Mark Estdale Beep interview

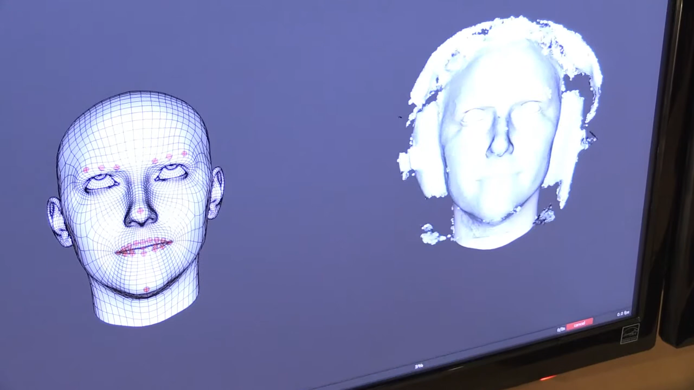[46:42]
They can scan you and you can have fully animated avatars based on whatever, you know.